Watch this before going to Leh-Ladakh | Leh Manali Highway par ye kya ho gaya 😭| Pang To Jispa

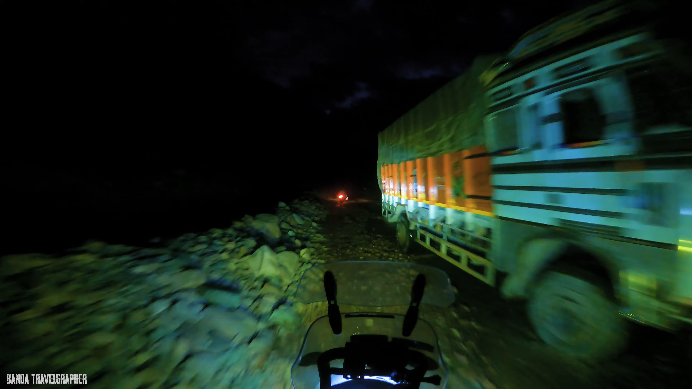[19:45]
तो रात में ऑफ रोडिंग प्लस वाटर क्रॉसिंग यार, ये तो बड़ा ही टफ चीज़ है।
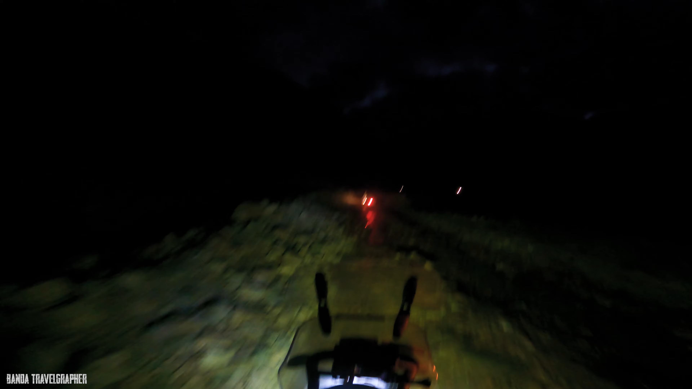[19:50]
ओहो चलो दो तीन बाइकर्स हैं अपने साथ तो अच्छा है। एक आगे हिमालयन है, एक बुलेट है, वेरी नाइस।